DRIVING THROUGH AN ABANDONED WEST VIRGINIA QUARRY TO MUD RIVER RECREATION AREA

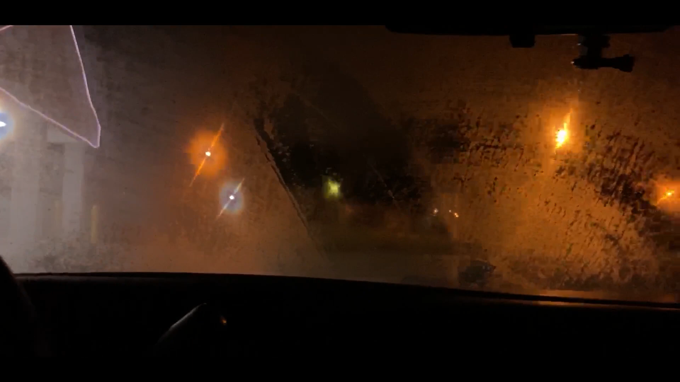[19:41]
My windows are fogged up again. I had to run the little windshield wiper the entire time driving because, well, I guess I was driving through condensation. Here's this other little car wash with the little vacuum there.